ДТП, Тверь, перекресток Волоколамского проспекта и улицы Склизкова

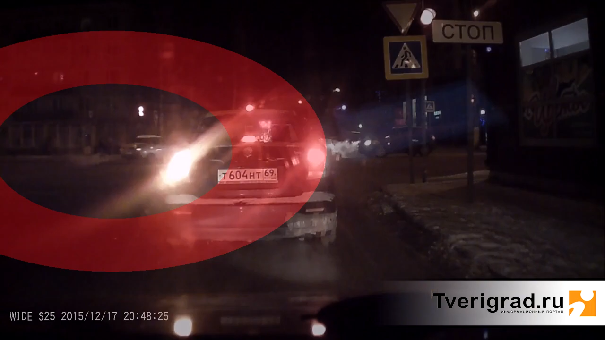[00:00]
Вот все боятся, вот на газу. Ух ты! Вот это влетел. Не зря регистратор повесил.